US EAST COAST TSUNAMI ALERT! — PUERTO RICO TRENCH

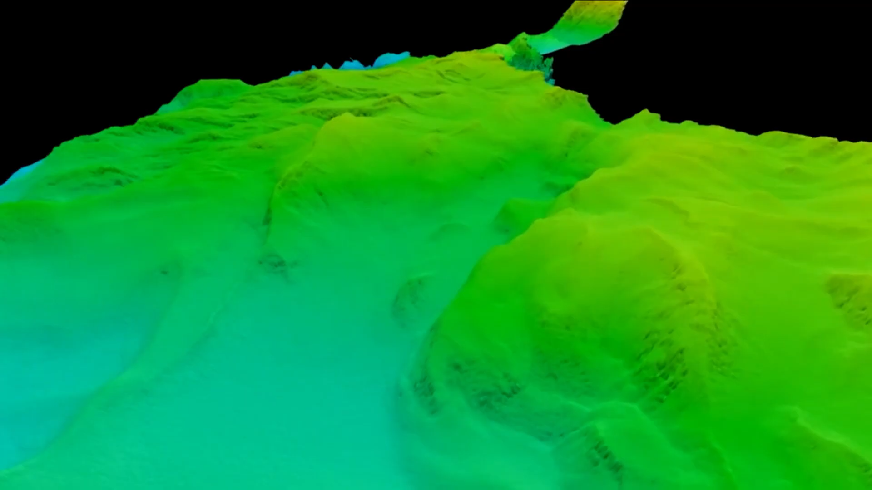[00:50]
so deep that if you dropped Mount Everest into it, the peak would still be a mile underwater.